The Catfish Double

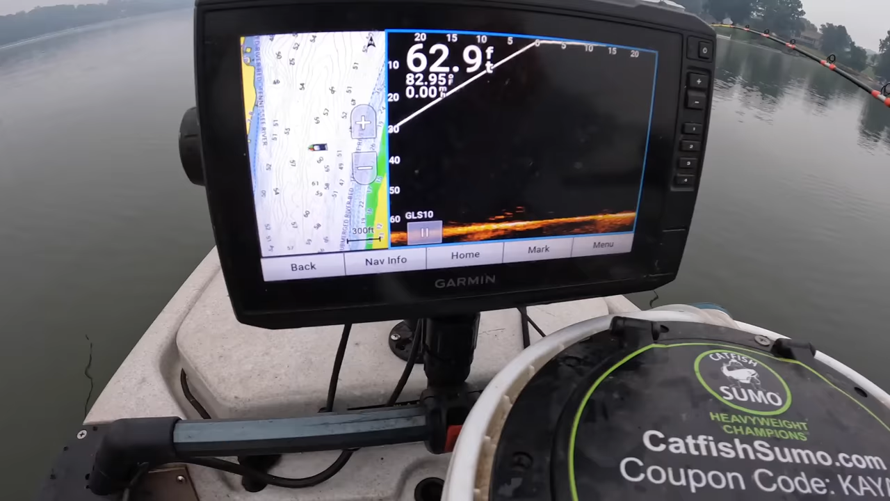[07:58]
Several fish right there under me as the thunder booms over there.
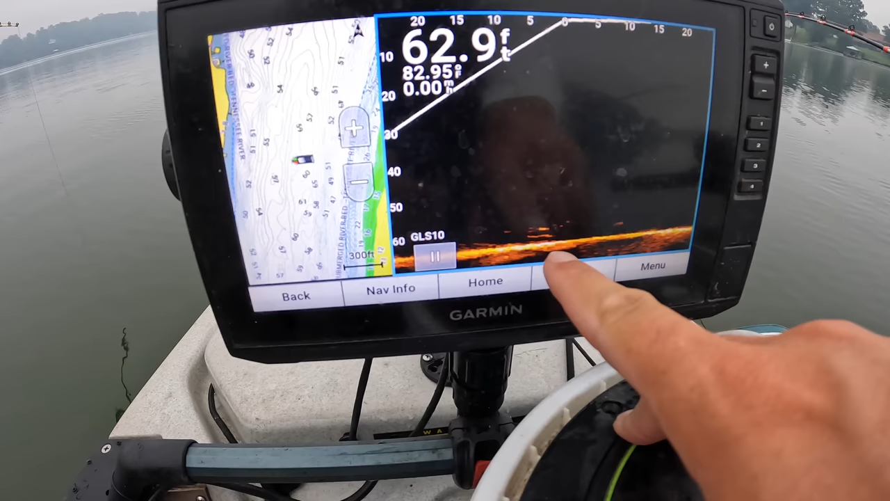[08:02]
On screen: depth 62.9 ft, water 82.95°F
I don't know if you can hear that on camera, but I've got several marks. Here comes another one up there. It's kind of been coming up periodically. Taking a look at my bait.